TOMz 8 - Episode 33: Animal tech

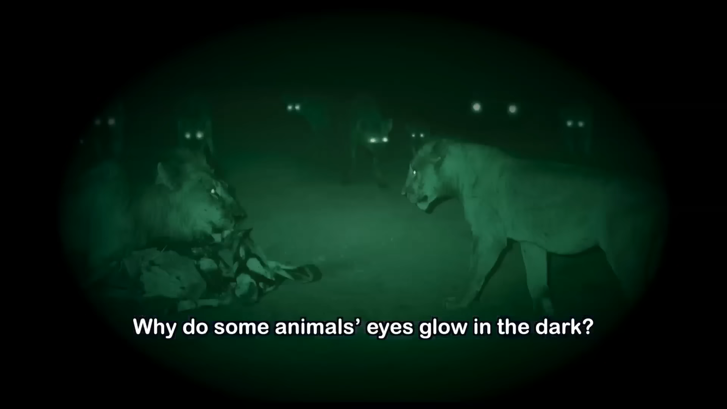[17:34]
Now, in Daba, I met a Luane glow in the dark. You might have seen this happening before and might even have gotten a fright from it.
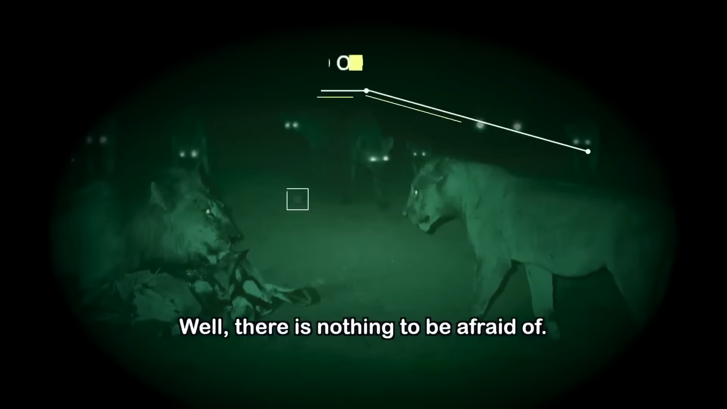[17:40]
Well, there is nothing to be afraid of.